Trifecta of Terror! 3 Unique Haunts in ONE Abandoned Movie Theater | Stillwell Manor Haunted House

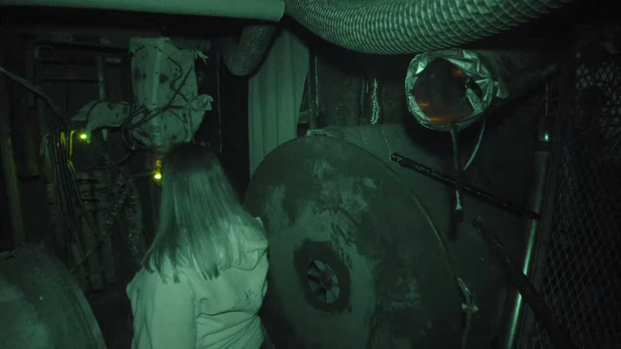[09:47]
Oh, you poor guy. Oh. Hey, he don't look so good. No. Uh-oh.
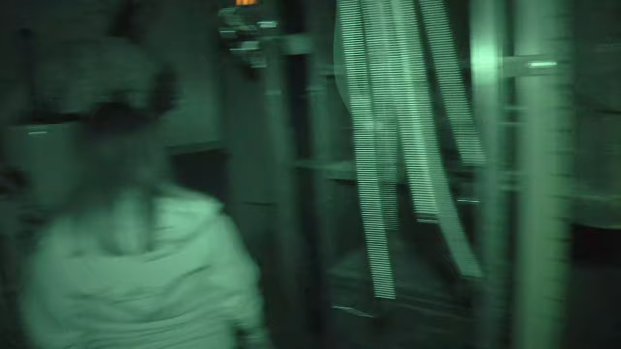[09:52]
He looks nice and toasty at the moment. Oh, no. The spiders. Oh,
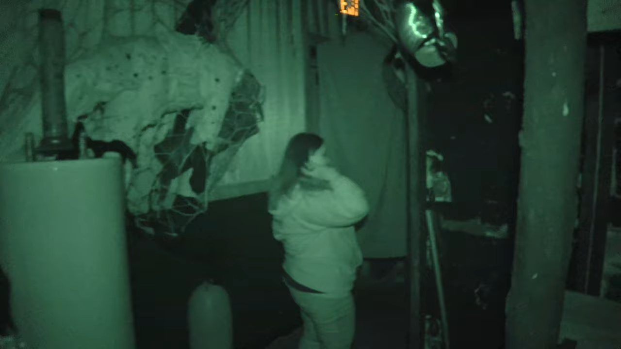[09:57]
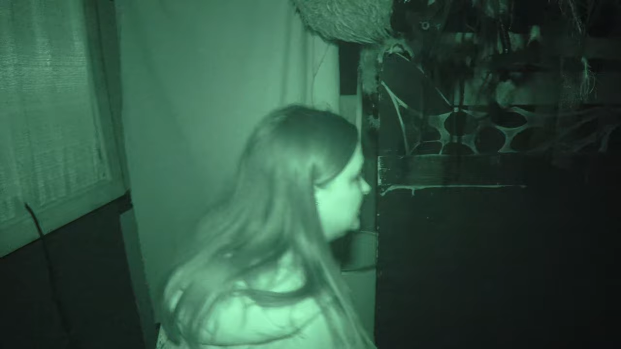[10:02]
Nora's favorite tunnel. It's not. Oh, come on. What's the matter, Nora? There's things up there. What things? And they're down here, too. Oh, my God. There's something at that end.
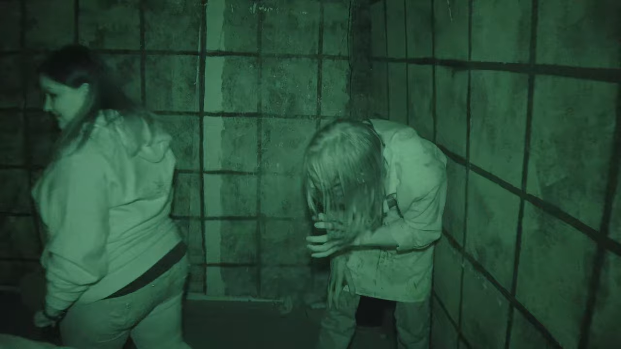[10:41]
I'm using my legs right now. What about now? That guy? Come on.
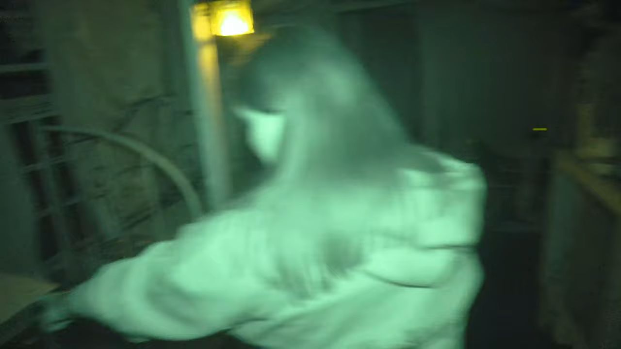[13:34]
Oh, there's the claw, the crab boy's hand. No. Lobster boy. What are you doing? Oh, I have no idea.
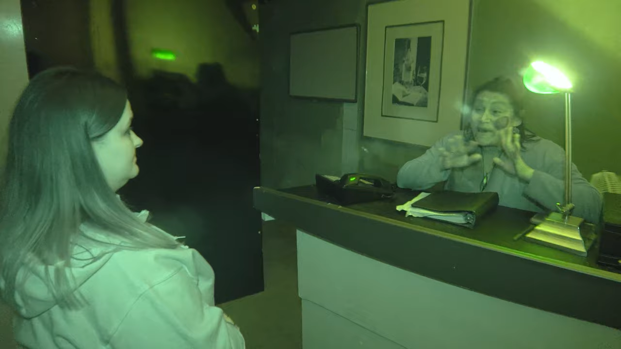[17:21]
There's some mad scientists doing mad scientist things. They're experimenting on peoples and such. Oh. Listen, here's the important part. Don't touch anything! Okay. Oh.
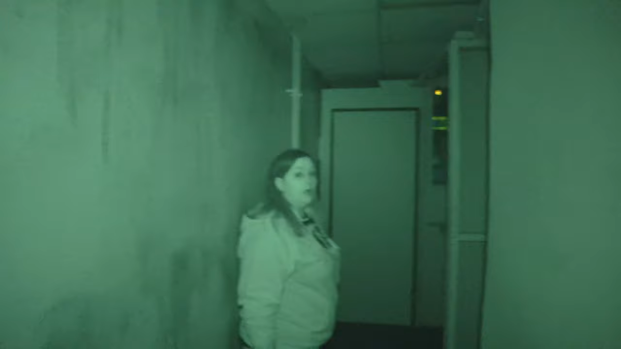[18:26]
Any more? What do you want more of? Oh, he's gone. He just he disappeared.
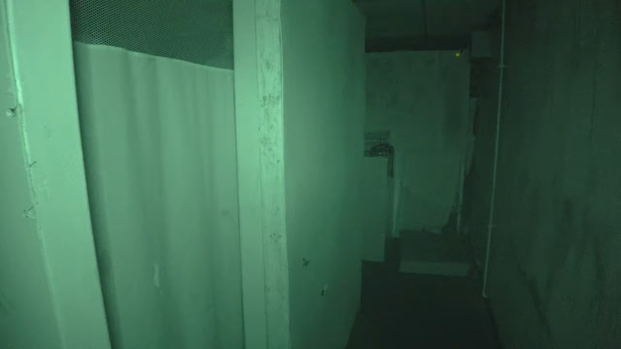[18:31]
Hannah's hungry!
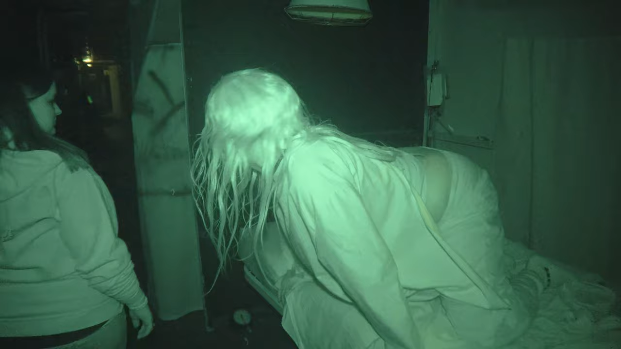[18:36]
Oh, yeah, it looks like it. You got part of a foot over there. Oh, you look so tasty.
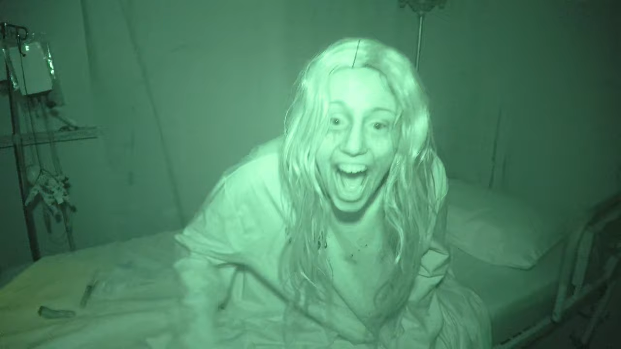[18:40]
Probably not. I'm not a bite. No bite. Say your dinner! Go on, he's back out. No bites. No, you stay in there. This looks like the way to go, right?
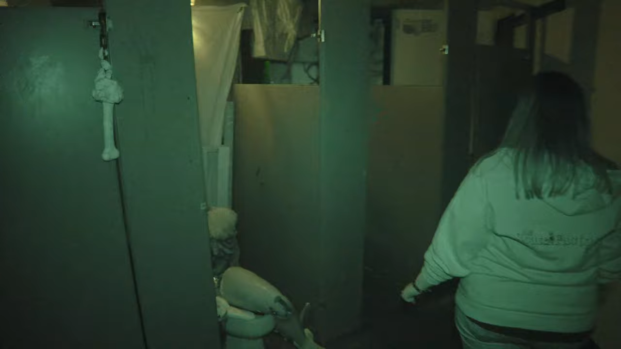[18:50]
Oh God! Water. Oh, wow. It was a leg. Ooh. Oh, geez, there's a zombie in the bathroom.
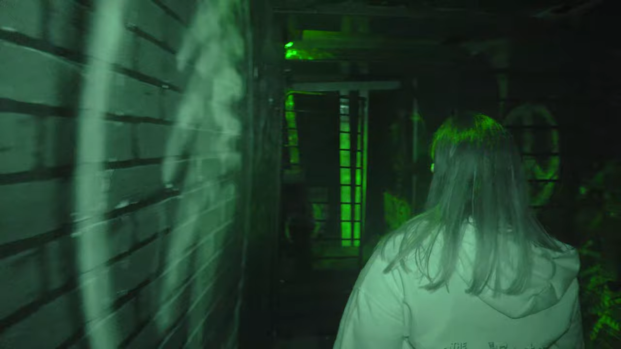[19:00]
Uh-oh, we've made it to the sewer system, and there's a rat. What? Oh. Come on! Okay. Okay. All right. We're coming. Where are we going? This way. Okay. You got this way. Oh, okay. That's step number one. Go for it. Oh, jeez.
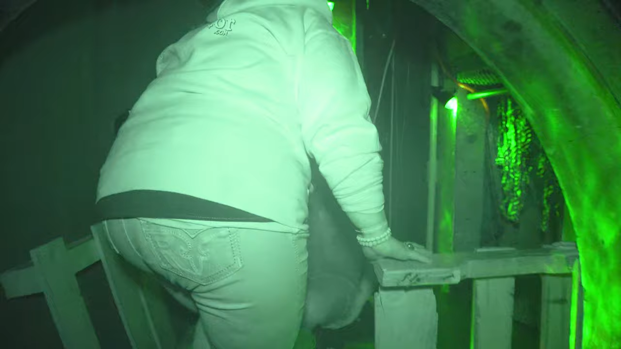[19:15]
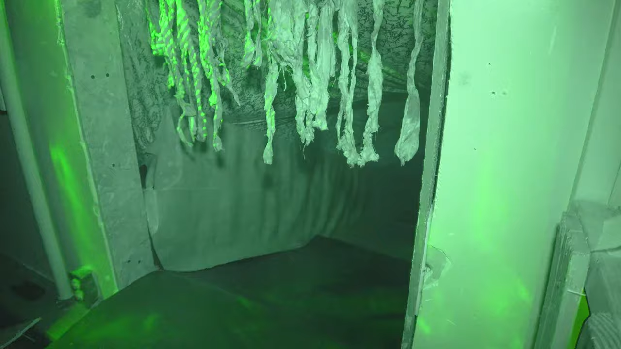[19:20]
Woo! Uh-oh, there's something down here with me. Oh, God. Oh, God. Why? Oh, God. Okay. But it feels so good in the balls. Whoa. Okay.
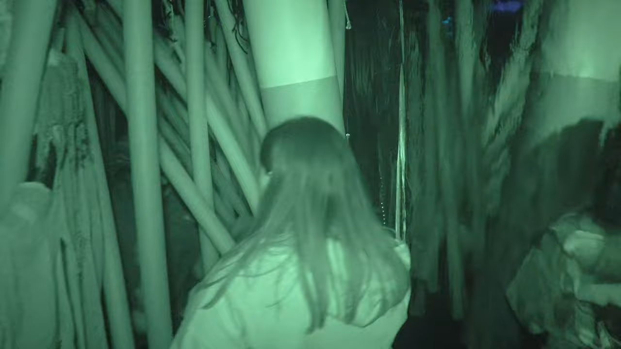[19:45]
Oh, there's something in here. Oh, hi there. Yeah. Oh, my. You don't bite. Knock, knock.
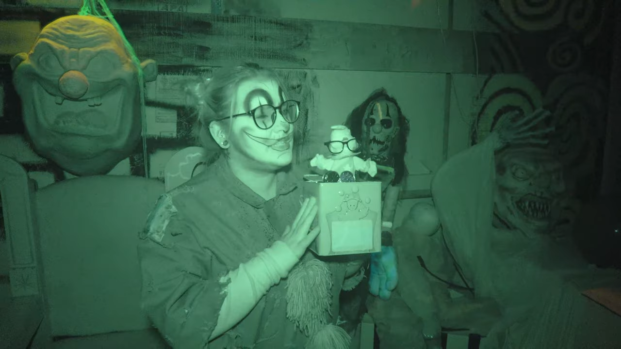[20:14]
So, do we go this way? No. Look at that, right in between the clown's legs.
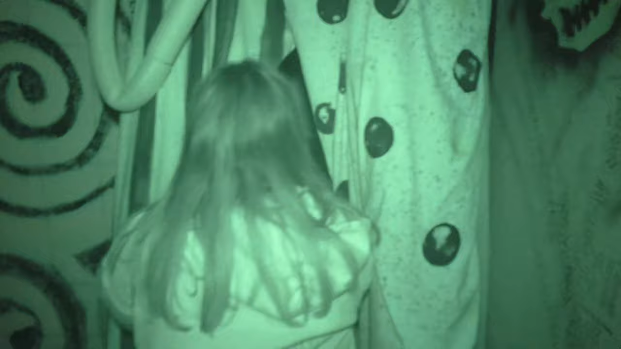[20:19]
Yep, right through there. Yep. Look, more balls. The boom, now you're going in between legs.
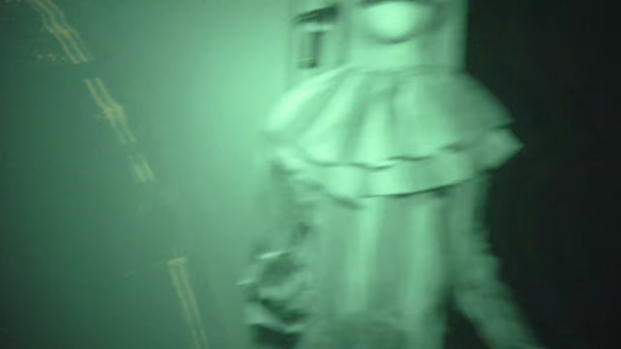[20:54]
That's a reflection. I love him. Mm-hmm. Oh, gosh. Ooh.
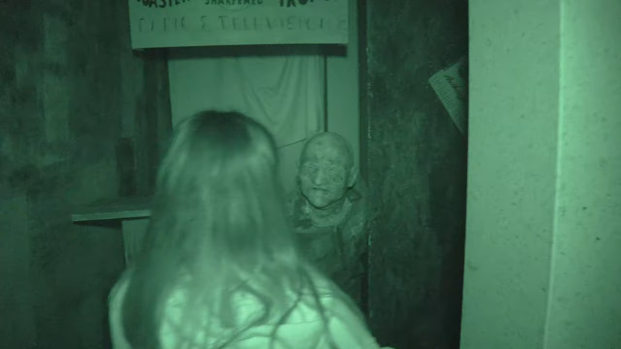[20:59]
I think that one has been experimented on, too. It's Mr. Fix-It. Mr.
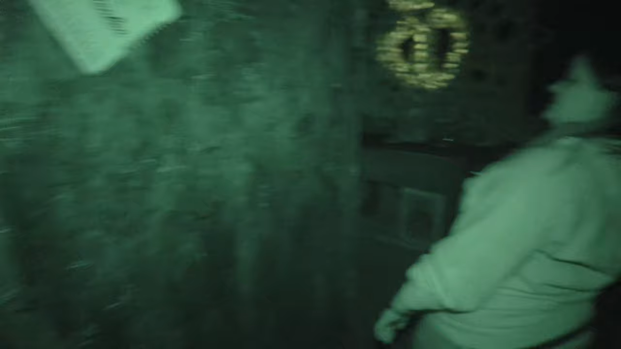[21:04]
Fix-It, yeah. Oh, uh-oh. You are fast.
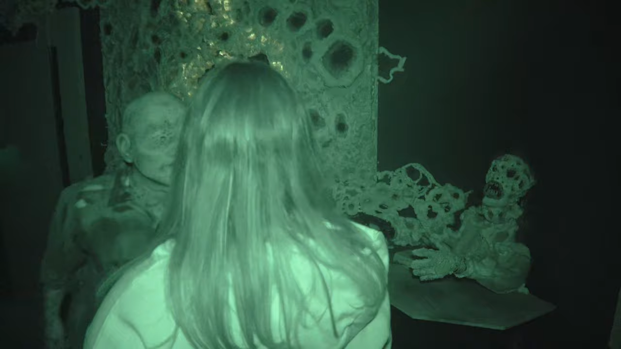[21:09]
Wow, what is that? You're jeez. Hungry. Oh, I'm hungry. New lunch ladies. Oh.
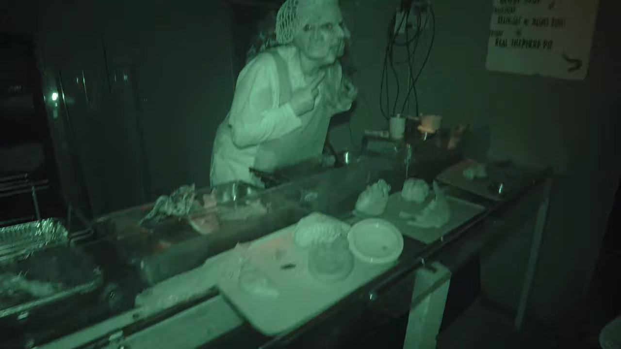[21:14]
Joe, Mo, and Flo. Oh, God. Oh, that looks... What is that? I'm Joe, the pretty one. Hi, okay. Joe. Mo, the smart one.
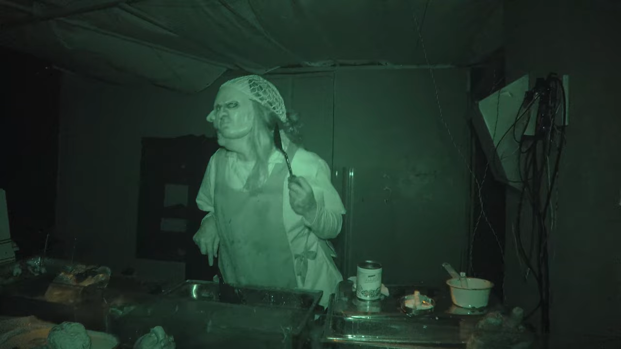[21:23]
And Mo, I think she's a tumor. No, I'm not a tumor.